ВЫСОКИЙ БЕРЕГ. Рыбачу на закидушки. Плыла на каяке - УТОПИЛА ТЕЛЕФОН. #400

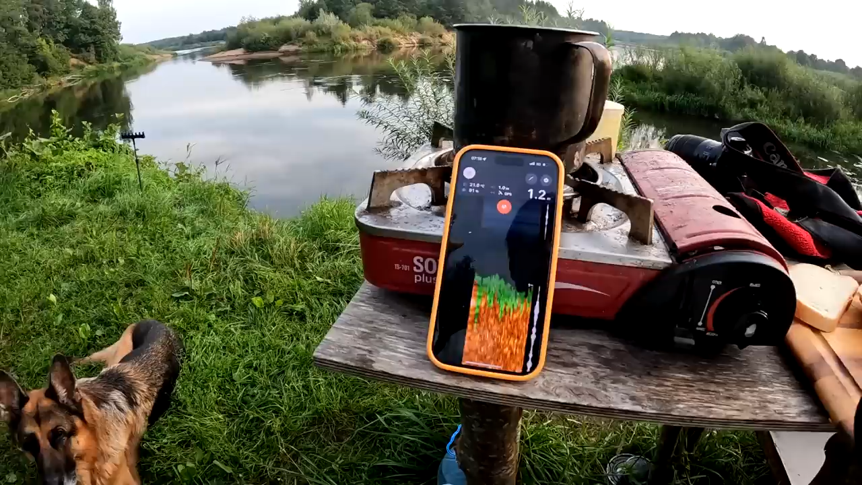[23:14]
Смотрите, под берегом глубина 1-2 метра. Вот здесь вот прям под кустом, под этим подывовым. 1,2, 1,5, 1,7. Вот куда я там зацепилась была.